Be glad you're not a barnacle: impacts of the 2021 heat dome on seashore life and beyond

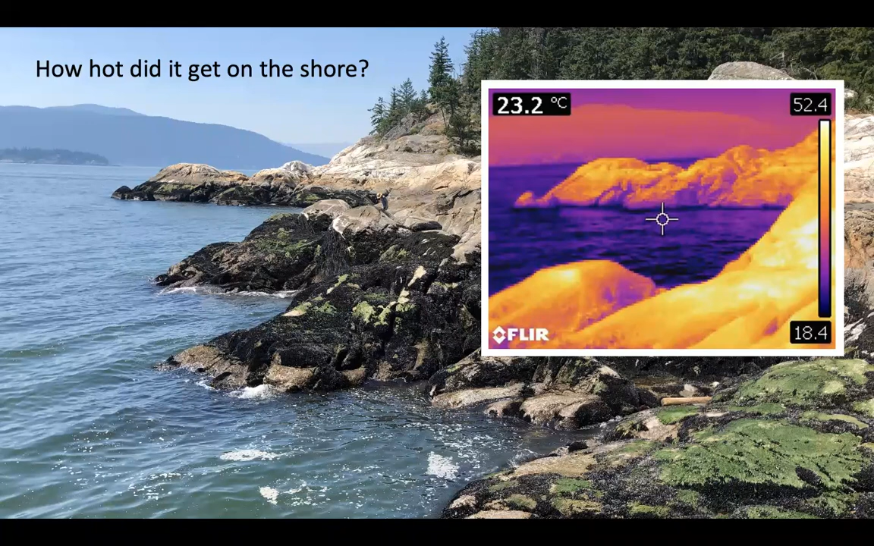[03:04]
On screen: spot 23.2°C
at the vancouver airport was somewhere in the mid 30s or maybe high 30s on this day the rocks are getting a lot hotter than that and we weren't trying to you know cherry pick photos for the hottest spot because it was just too hot to be comfortable we snapped a you know as many photos as we could in a short period of time without really looking at them and then left and the hottest one that we recorded was 56.7 which just happened to be exactly the same as the record temperature um uh in uh you know recent earth history as recorded by reliable uh instruments so as a ecologist who studies heat